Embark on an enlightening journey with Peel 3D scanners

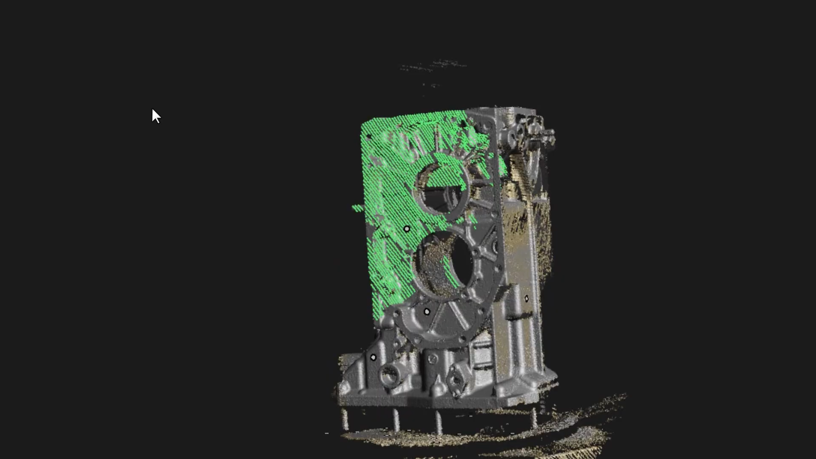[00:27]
The infrared is projected as a series of line over the surface of the object.
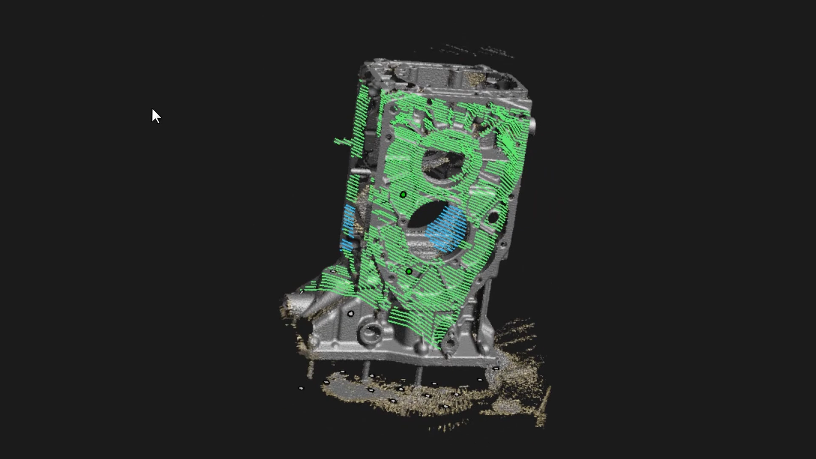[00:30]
The top and bottom cameras see how those series of lines are being deformed and sending that information to the software and recreate the object in real time.
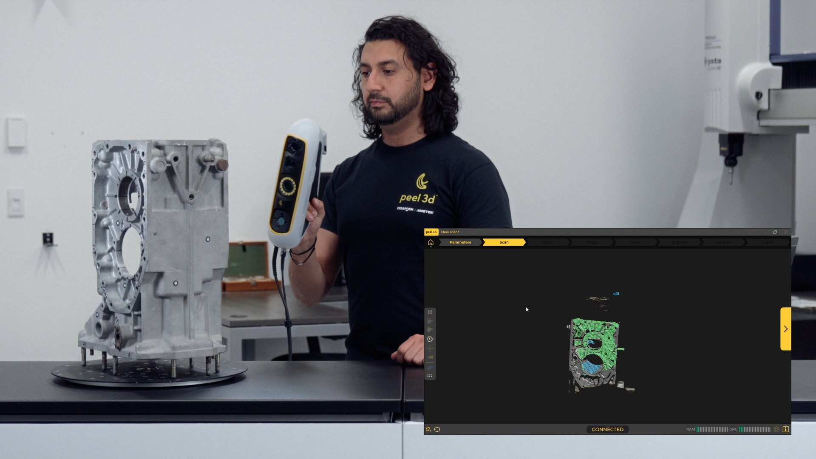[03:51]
The green means that you are at the right distance from the surface that you are scanning. The red means you are too close and you have to move back a little bit.
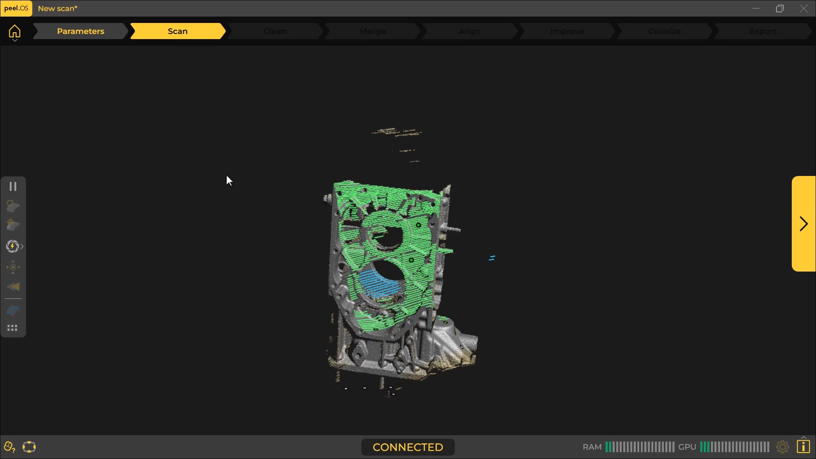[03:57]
The blue means you are too far away and you have to get closer to the surface.
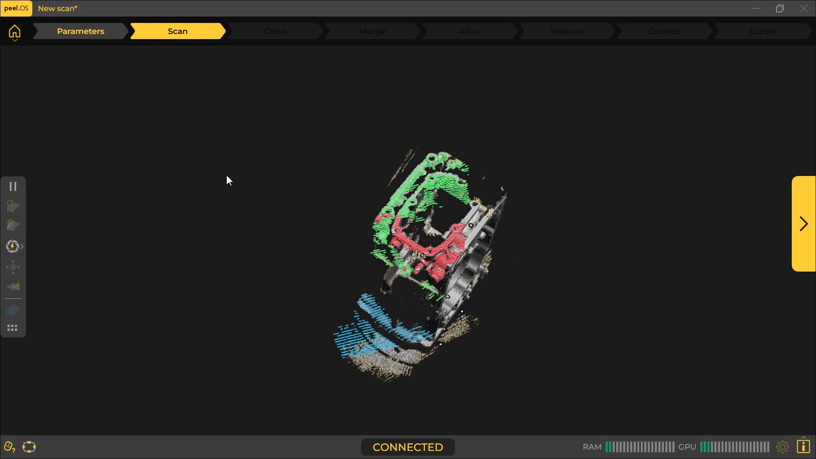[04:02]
Make sure that you are always in the green zone while you are moving around your object. Try to stay as perpendicular as possible to the surface area that you are scanning.
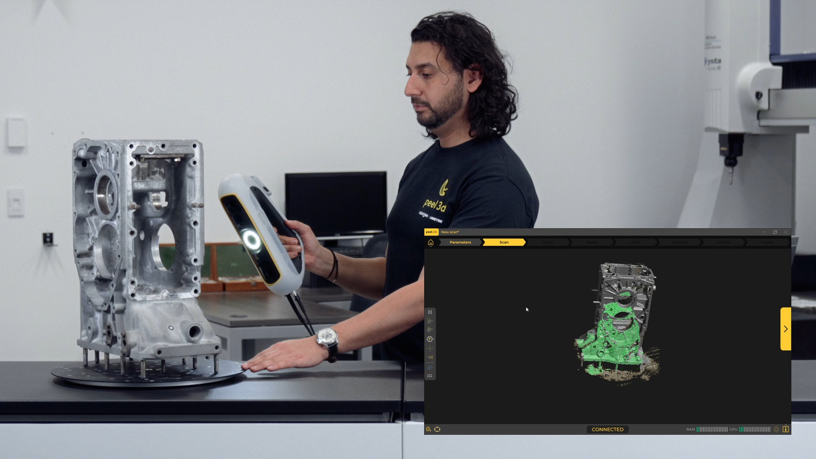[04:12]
You can move around your object if you need to or if you have your object placed on a turntable, you can rotate it. When encountering small holes, try to scan from all directions around it to get as much of the inside of the hole as possible.
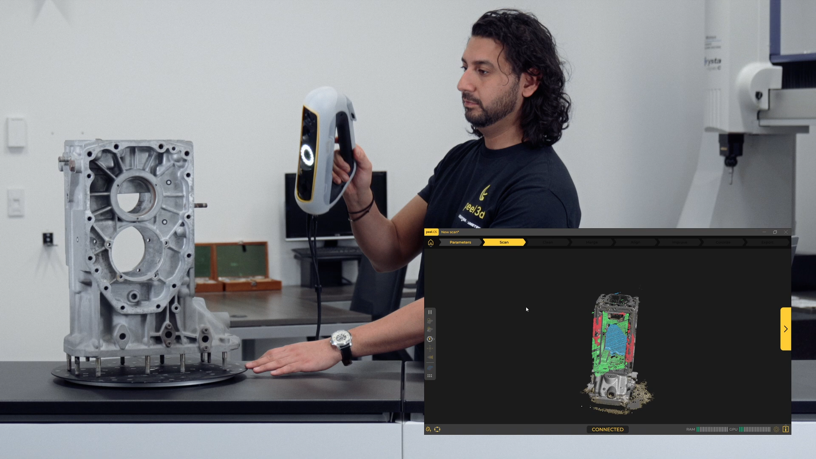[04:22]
The Peel 3 scanner can scan holes with a diameter as small as 3 millimeters.
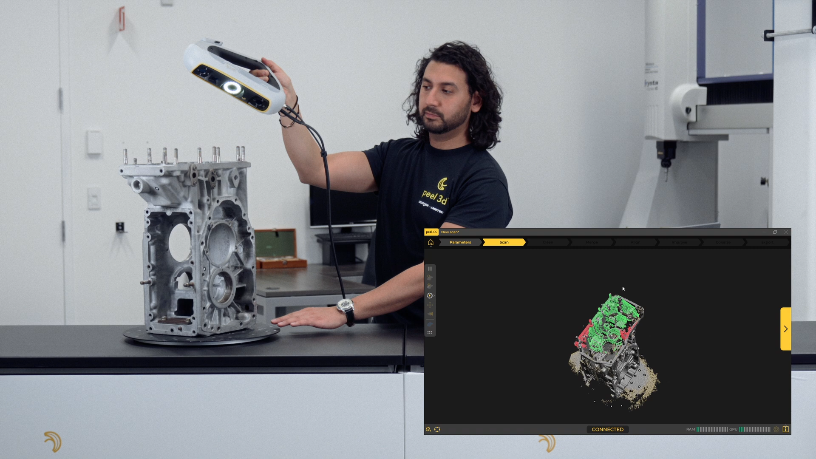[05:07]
When we are done with our second scan, we clean this scan just like we did with the first one, making sure we remove all unwanted data. Then click on the next step to go to merge.